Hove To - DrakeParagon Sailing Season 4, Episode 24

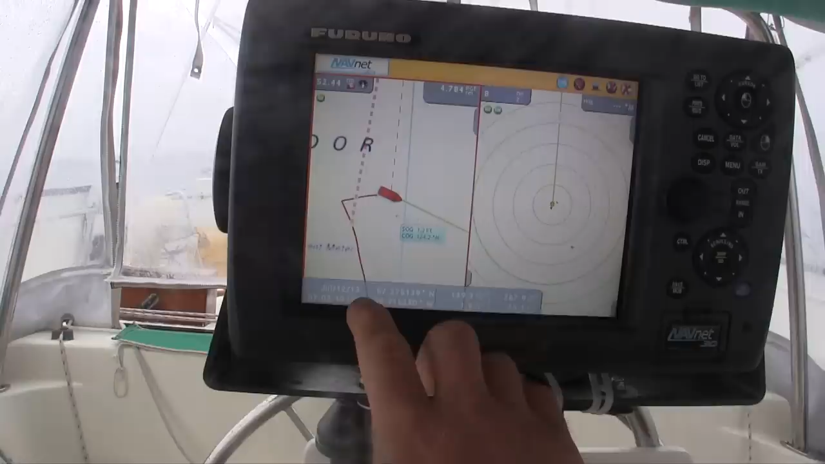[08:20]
Near San Along, and then it just got way too windy. So we hove to on a starboard tack, assuming that the low pressure system that was causing all of this
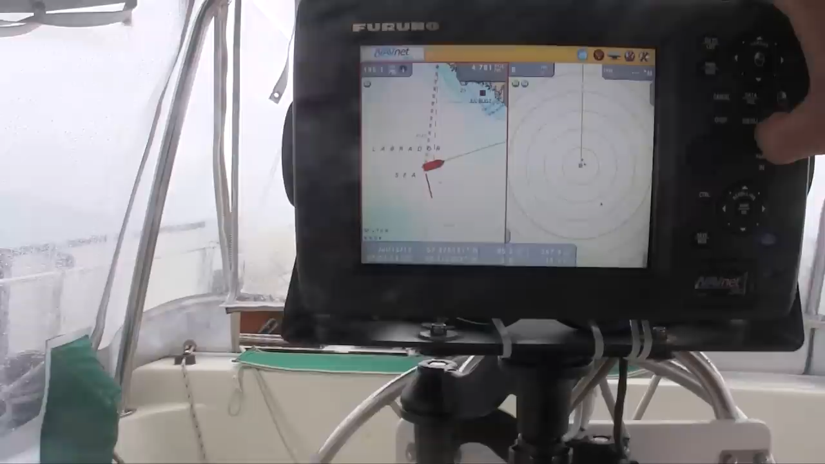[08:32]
south winds was around here. The winds were clocking around it counterclockwise,
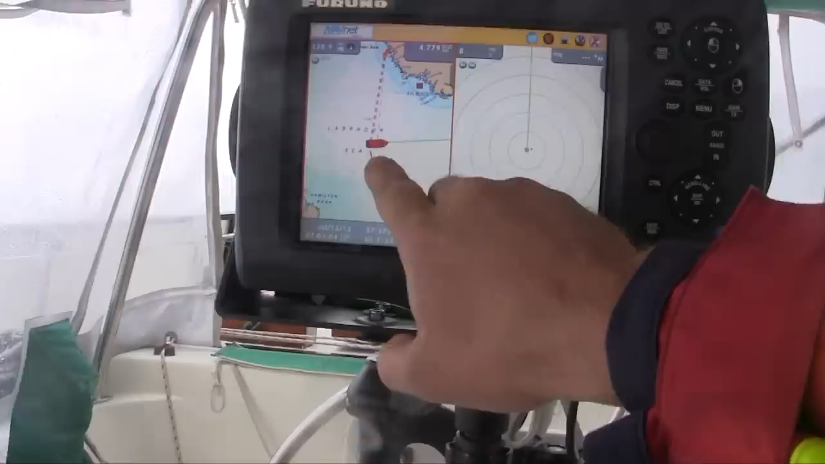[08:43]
so we got on a starboard tack, hove to, which slowly carried us away from the center.
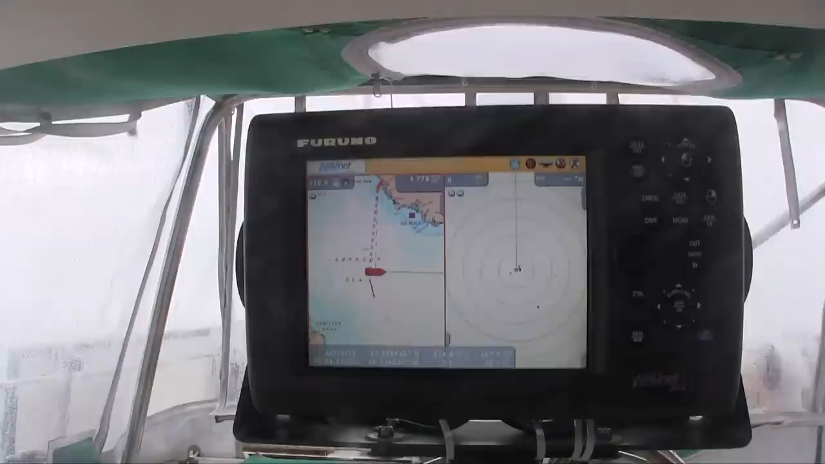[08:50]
And out to here, we're now 267.9 nautical miles away from the harbor in Pamute, almost due north. So time to get this boat back on course.